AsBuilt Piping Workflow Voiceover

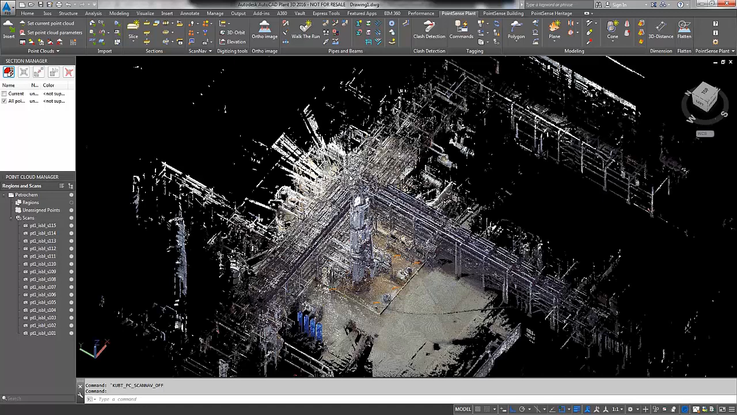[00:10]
This particular video will showcase the catalog-driven pipe extraction toolset. In this piping example, the user is able to take advantage of multiple viewing states. We're now looking at the scan navigation view. This view offers a higher fidelity of the point cloud, which is essentially a single scan position. Next, the user selects the walk-to-run tool.
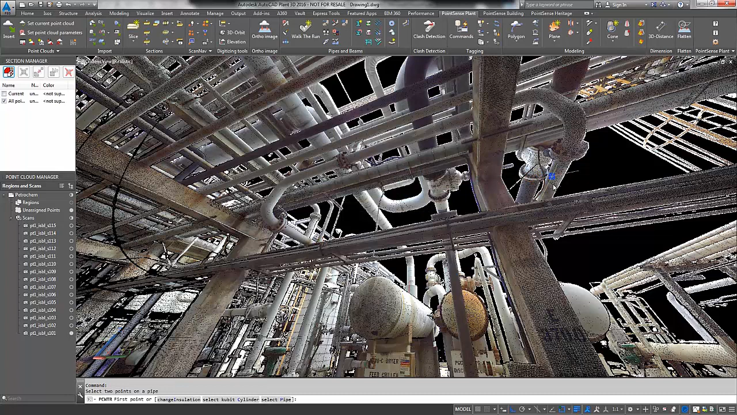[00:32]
This is essentially a catalog-driven pipe extraction tool. As you can see, the user clicks on the desired pipe, and the wizard will pop up with best-fit options.
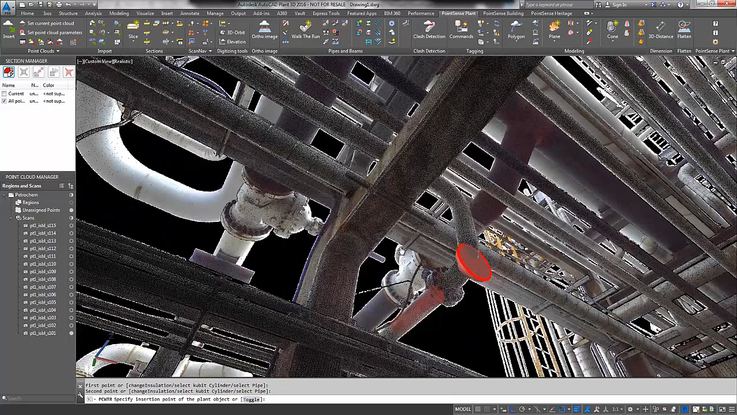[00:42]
The wizard will automatically assume that it is a 6-inch pipe if that is the diameter of the pipe that has been selected. And then along that route, it will follow in a particular direction.
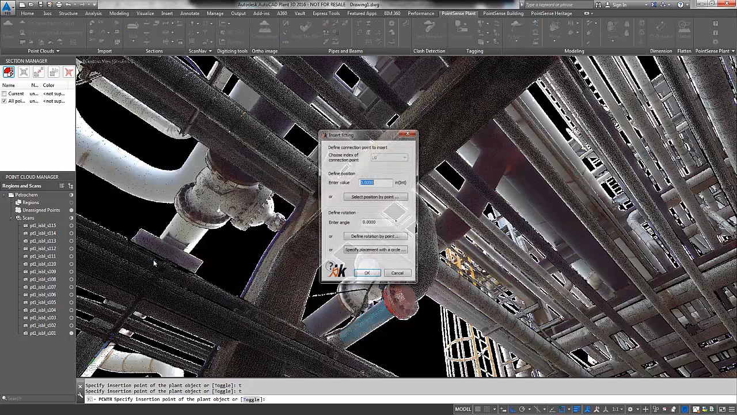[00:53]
And if it runs into objects, such as the flange, as you can see, then it will automatically populate flange options or valve options for the user to approve. If it finds a bend in the pipe, then it will insert bend options, such as a 90-degree elbow. And the wizard will continue to follow along that pipe and allow the user to approve the selections.
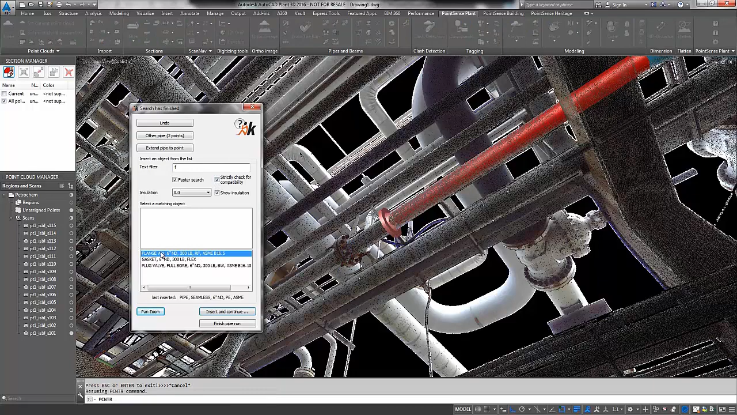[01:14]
And that is what's happening right now. If the piping area is not
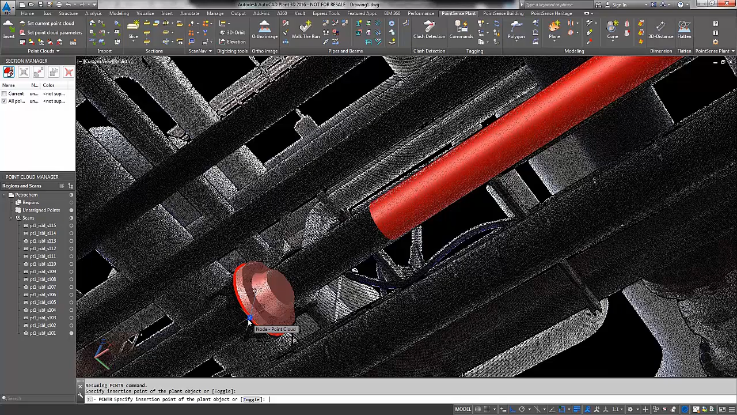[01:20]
clear enough to insert a flange such as that example,
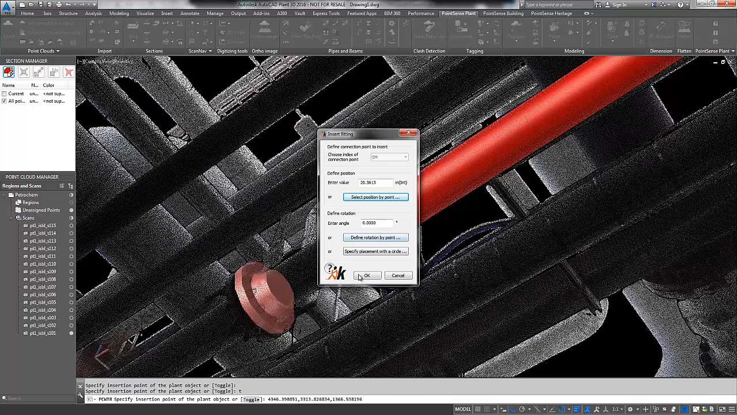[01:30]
And so from there, the user can select the flange in between the bolts and very
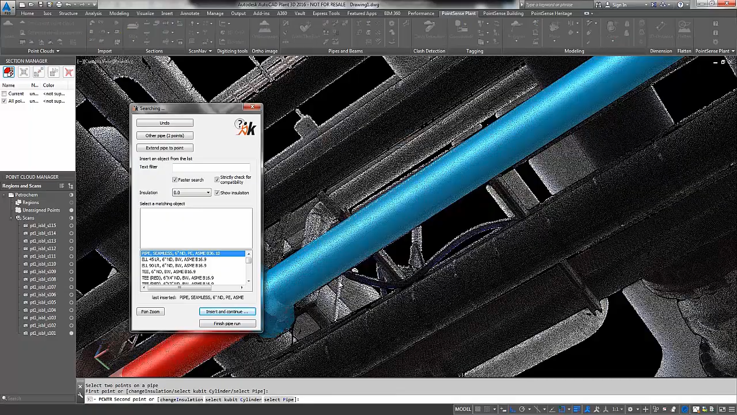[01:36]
accurately place that flange and then complete the pipe run.
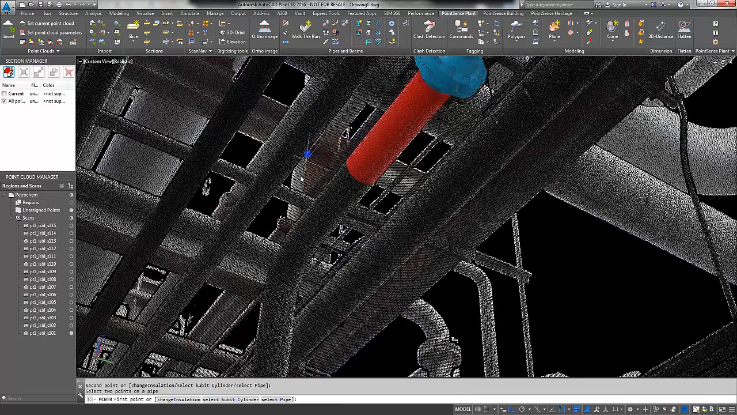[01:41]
So the user is now just making a series of completion clicks and allowing that pipe to finish out.